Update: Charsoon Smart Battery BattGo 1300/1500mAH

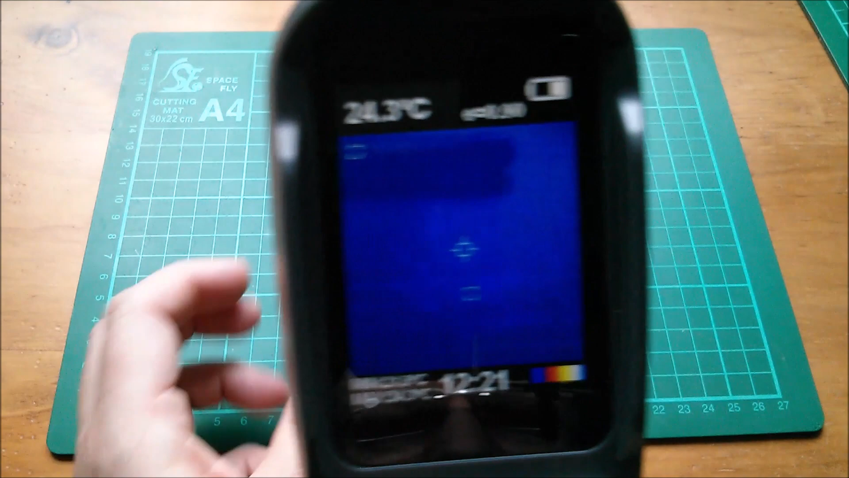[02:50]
And have a look at this battery. Oh, yes, there is very definitely a warm patch. Now, you've got to remember, let me just scroll this left to get more
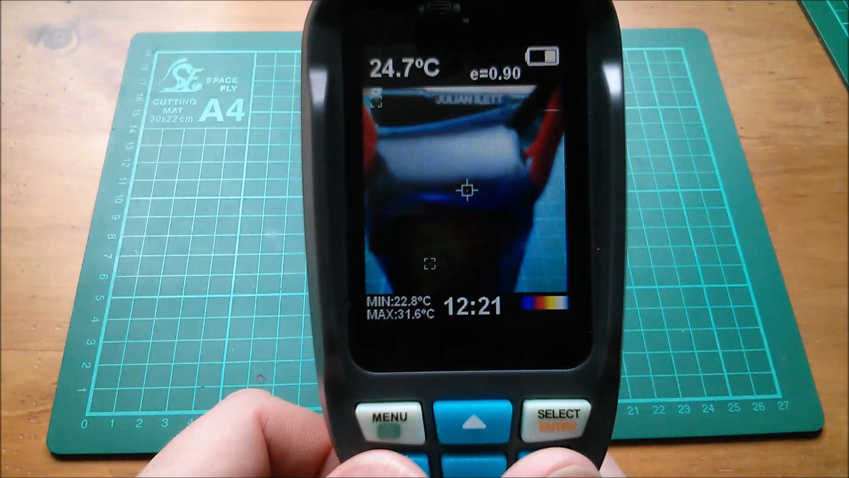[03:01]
On screen: spot 24.7°C, max 31.6°C, min 22.8°C
of the visual image and scroll it right to mix in an amount of thermal image. So let's go back to about there.
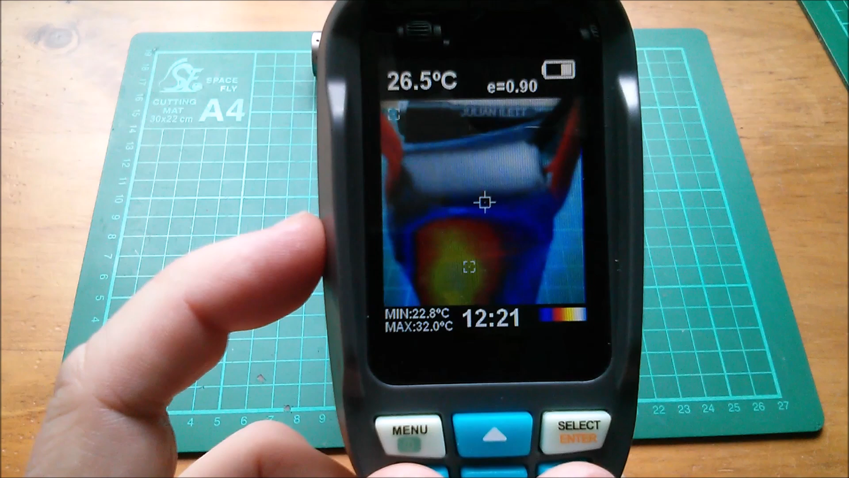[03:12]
On screen: spot 26.5°C, max 32.0°C, min 22.8°C
You've got to remember that the thermal imaging sensor and the visual sensor are offset. So being this close, you can expect there to be an offset.
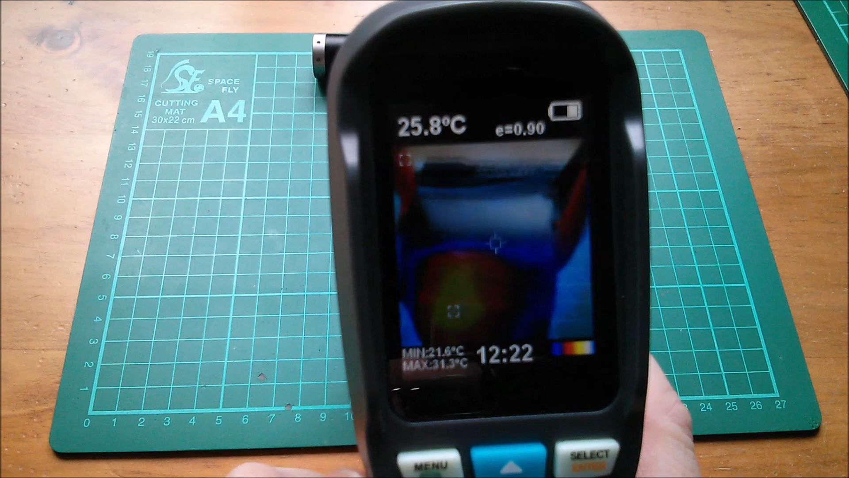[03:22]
On screen: spot 25.8°C, max 31.3°C, min 21.6°C
Whoops, I pressed the button for storing photos. Don't really want to do that.
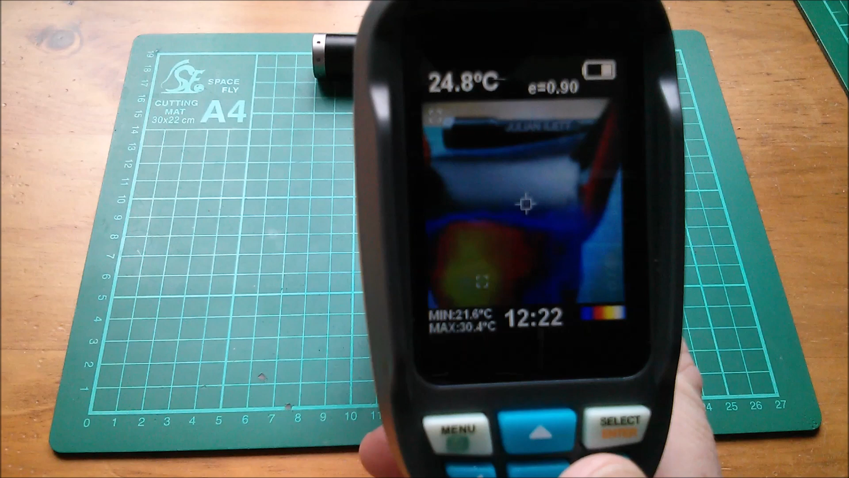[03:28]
On screen: spot 24.8°C, max 30.4°C, min 21.6°C
There's a height offset. There's a vertical offset between the battery, which is here.
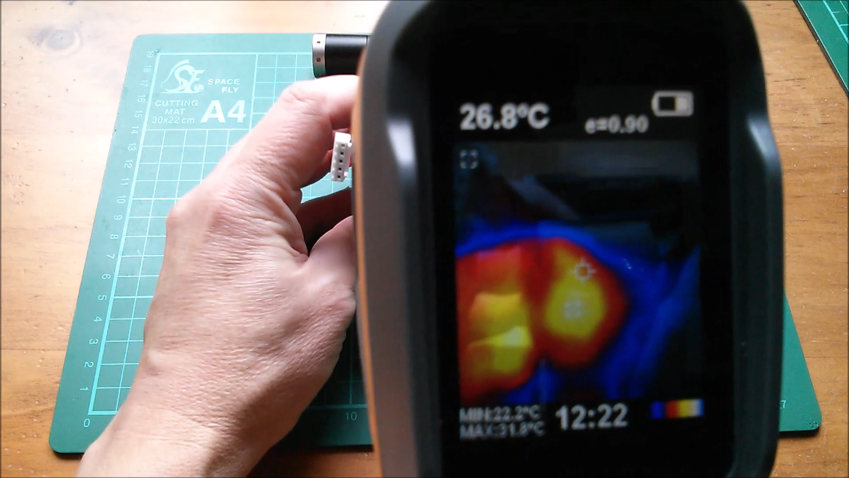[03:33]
On screen: spot 26.8°C
Oh, that's my hand. So I can't really put that into the shot either.
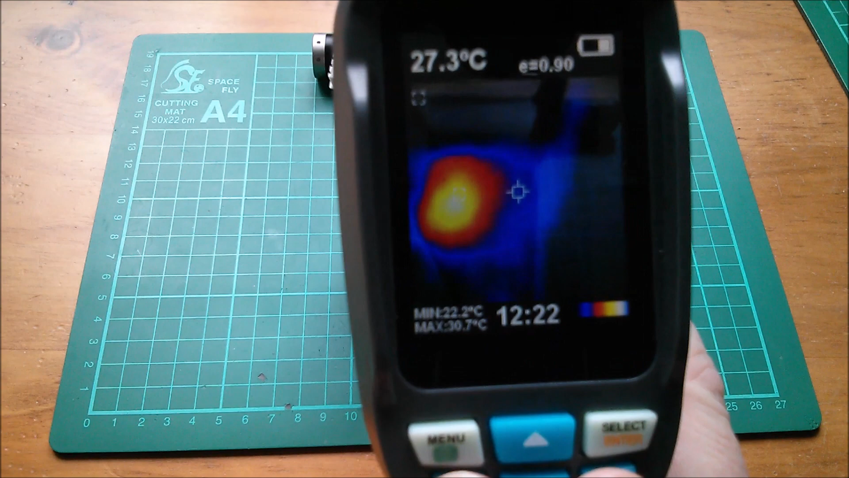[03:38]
On screen: spot 27.3°C, max 30.7°C, min 22.2°C
It's difficult to see the battery unless it's like that.
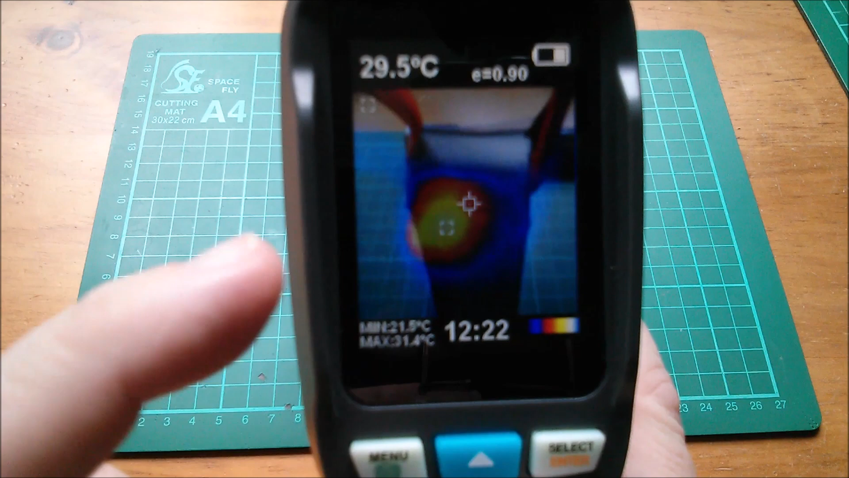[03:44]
On screen: spot 29.5°C, max 31.4°C, min 21.5°C
So that's where the battery is and the hotspot is showing as a little bit lower, but it's not a little bit lower.
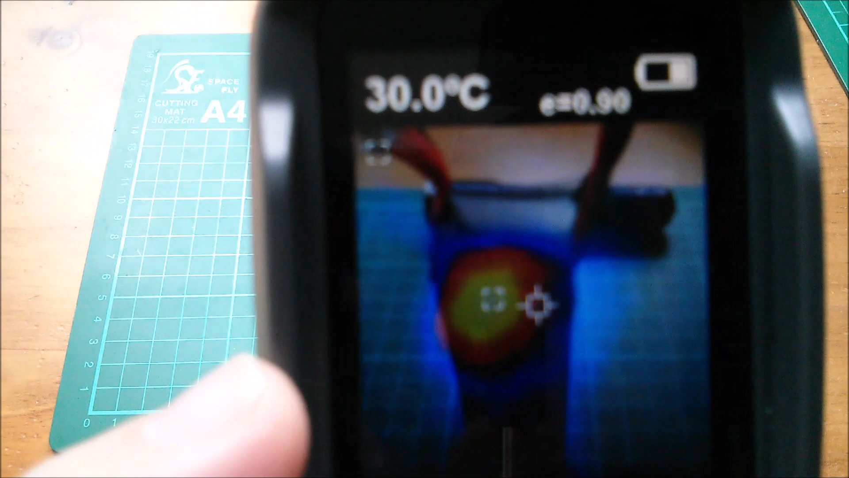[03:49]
On screen: spot 30.0°C
If I bring that away from the battery, it's not in focus. But you can see that the hotspot then rises up a bit.
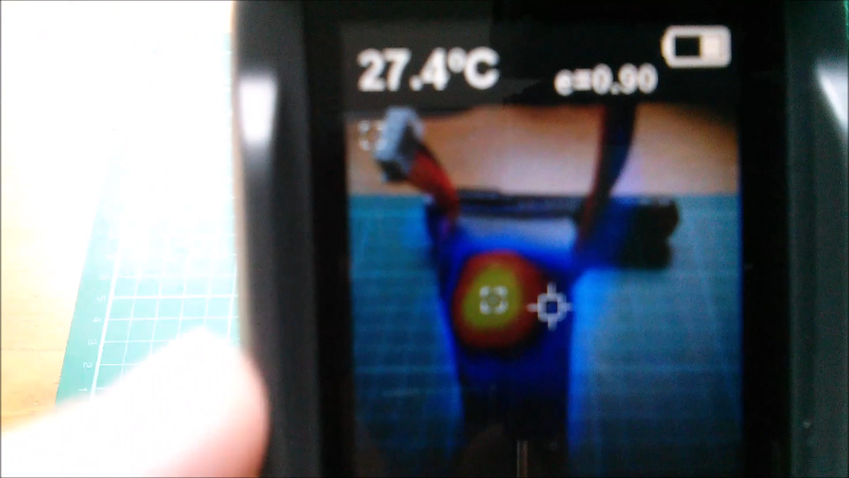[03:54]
On screen: spot 27.4°C
The hotspot is most definitely on the top of this black surface.
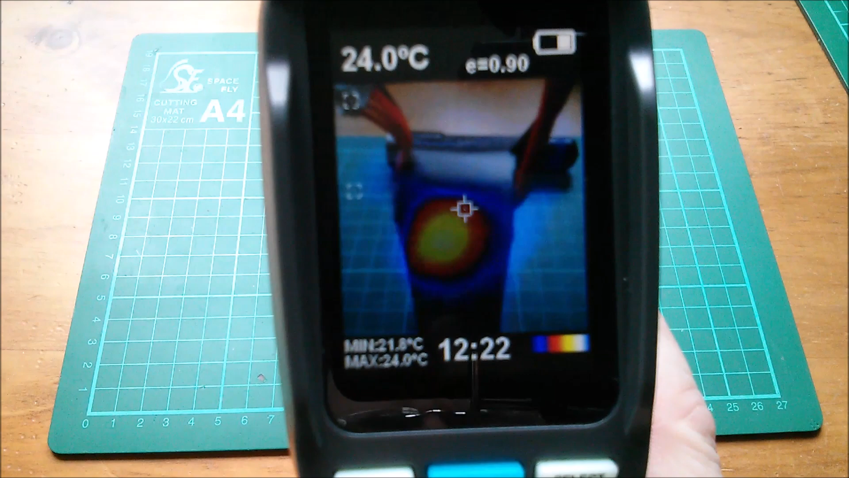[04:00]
On screen: spot 24.0°C, max 24.0°C
So let's see if we can get some numbers.
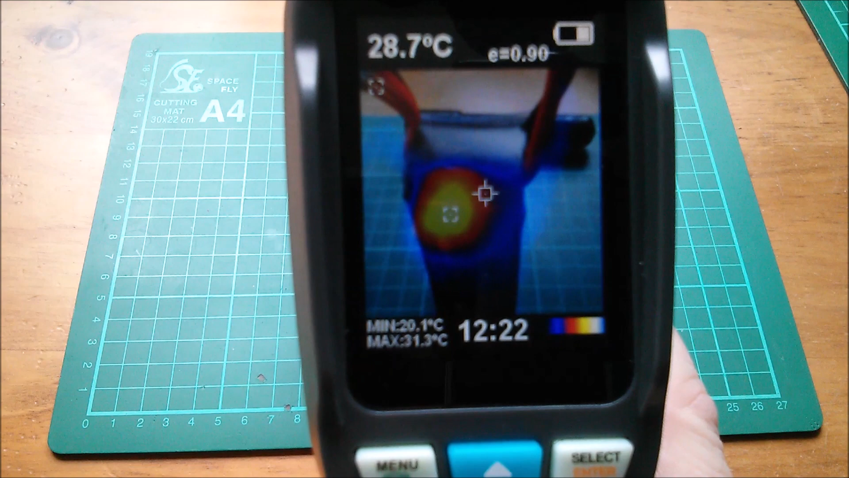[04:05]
On screen: spot 28.7°C, max 31.3°C, min 20.1°C
The maximum temperature is 31 there and the minimum is 22. Well, 22 is the background here.
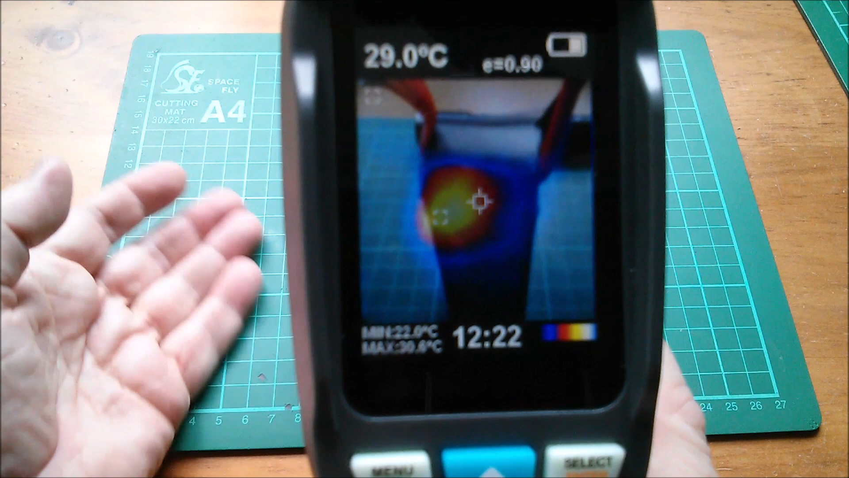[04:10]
On screen: spot 29.0°C
Actually, I suppose if I point this at there, I can get to the temperature at that point.
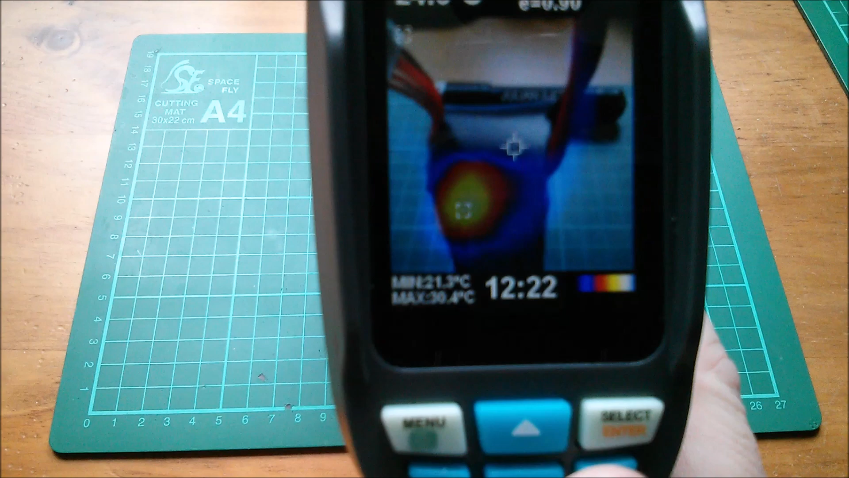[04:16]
No, I can't because it's off the screen.
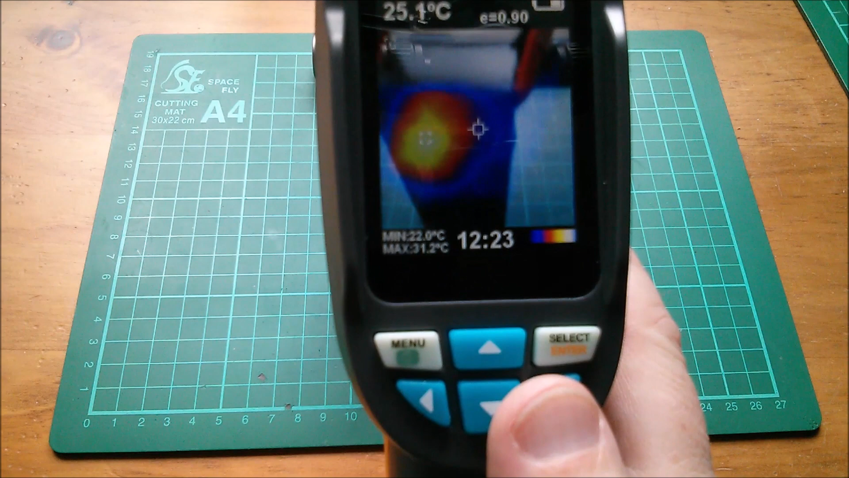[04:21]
On screen: spot 25.1°C
That's not working terribly well, is it? Let me tip that down.
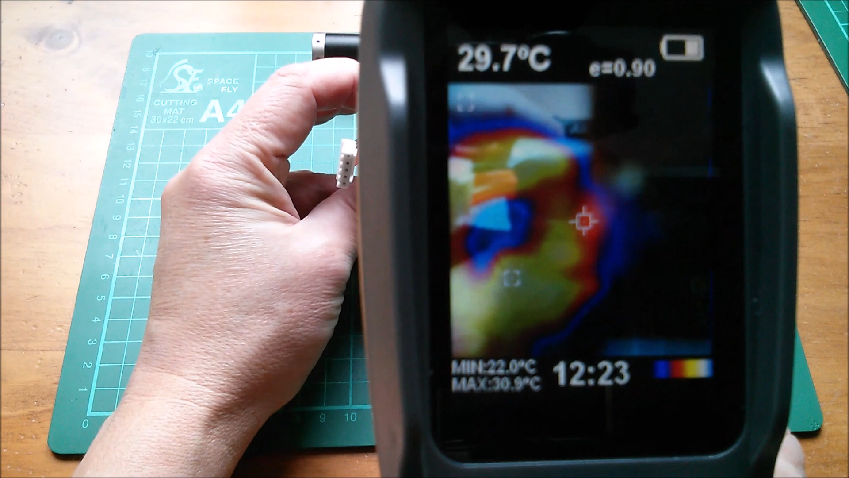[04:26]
On screen: spot 29.7°C, max 30.9°C, min 22.0°C
Oh, but now I'm getting my fingers, which are showing up as thermally warm.
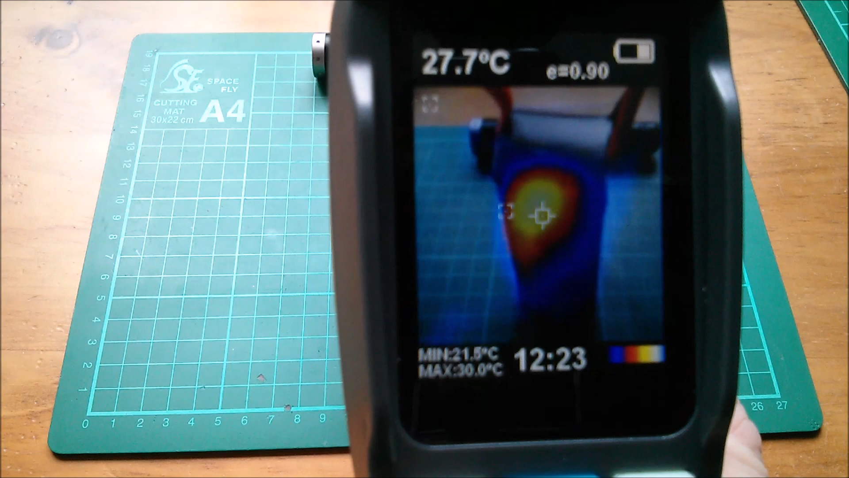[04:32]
On screen: spot 27.7°C, max 30.0°C, min 21.5°C
But anyway, the maximum temperature in the middle of that hotspot is 33 degrees
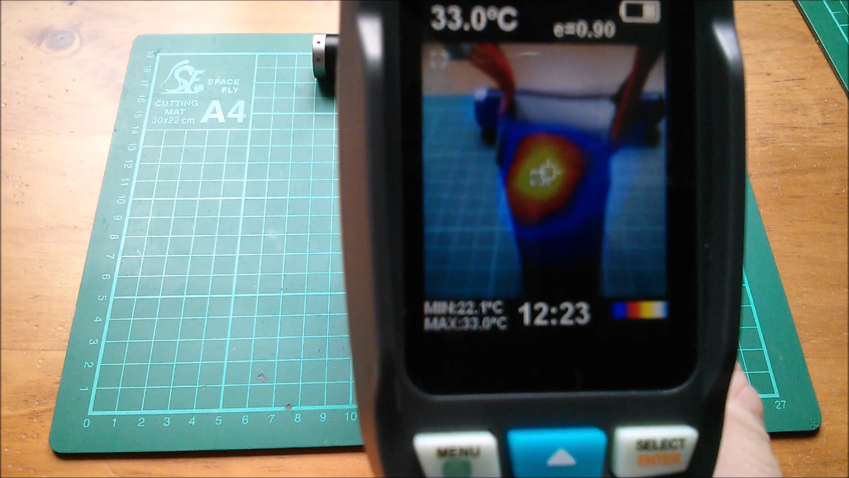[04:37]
On screen: spot 33.0°C, max 33.0°C, min 22.1°C
and the ambient is 22.